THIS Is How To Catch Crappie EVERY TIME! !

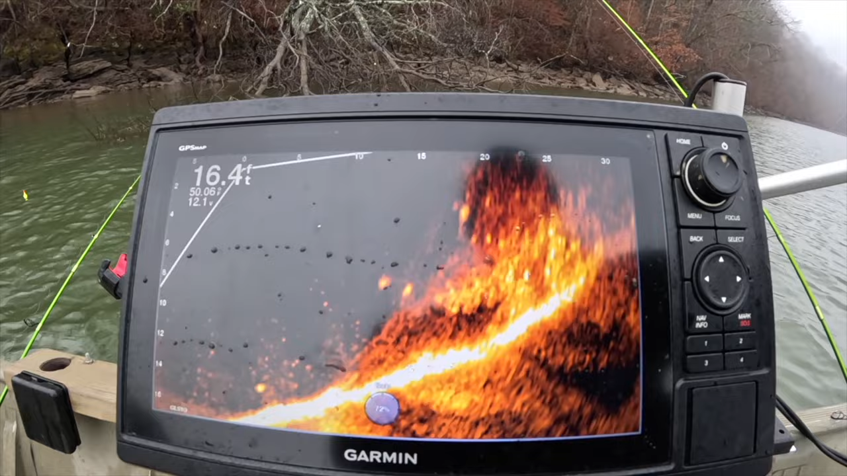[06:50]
lit up with fish and look there's some big ones swimming around right there see them it's just a matter of getting them to bite look at that they're in here just gotta stay patient